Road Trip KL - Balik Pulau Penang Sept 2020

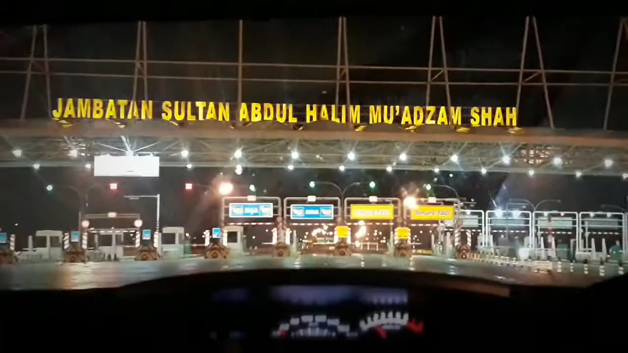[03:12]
Jambatan Sultan Abdul Halim Azam Shah, Jambatan Pulau Penang 2.